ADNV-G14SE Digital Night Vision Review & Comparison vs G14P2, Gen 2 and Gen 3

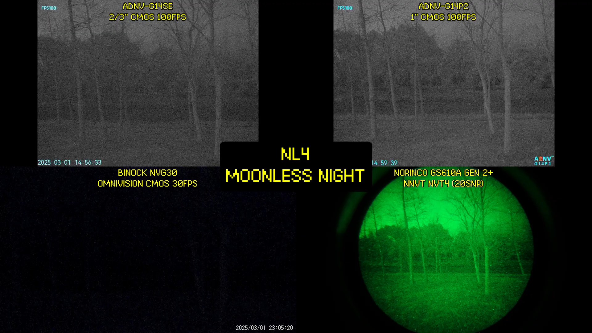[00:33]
Outdoors on the moonless night, the ADNV G14 SE has noticeably lower sensitivity and signal to noise ratio than a G14P2.
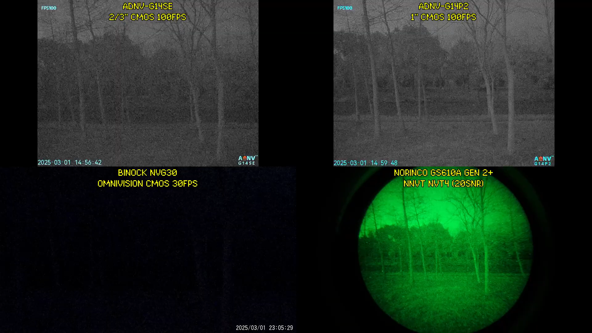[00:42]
However, it still easily beats more traditional digital night vision devices like the MVG30. Relative to analog intensifier tubes, the G14 SE is roughly equivalent to a low-spec NNVT-NVT4,
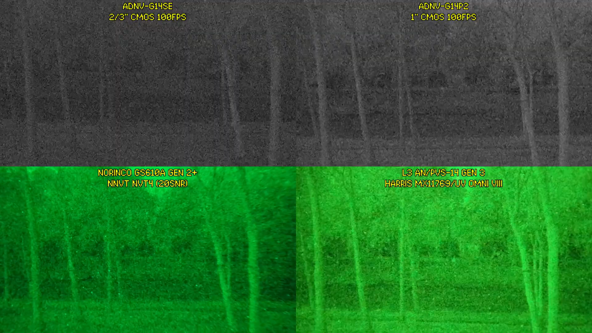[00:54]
while the G14P2 is roughly equivalent to an Omni 8 Gen 3 tube.
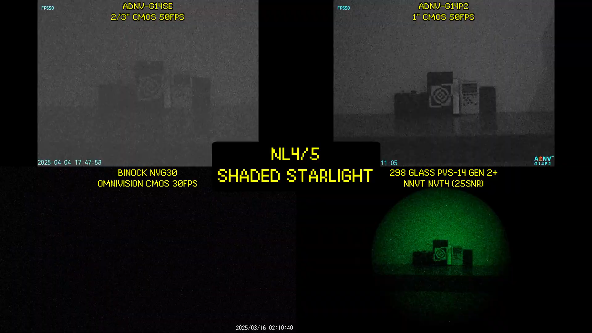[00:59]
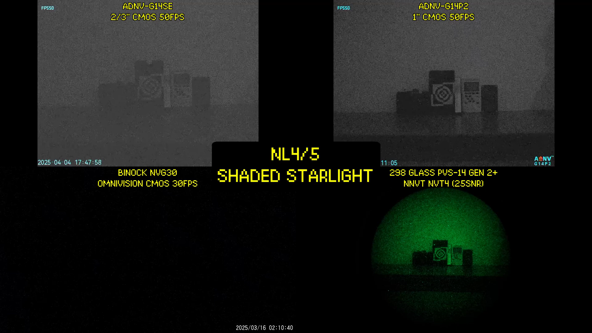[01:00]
Now, we are in levels of darkness equivalent to starlight filtering through light tree cover. This is basically at the limits of what the G14SE can see, while the G14P2 still produces a useful image.
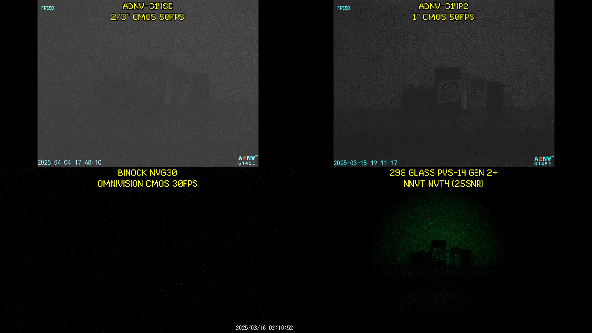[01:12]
And relative to intensifier tubes, the G14SE starts to fall behind a high-spec NNVT4, while the G14P2 somewhat keeps pace with the Omni 8 in terms of resolvable detail.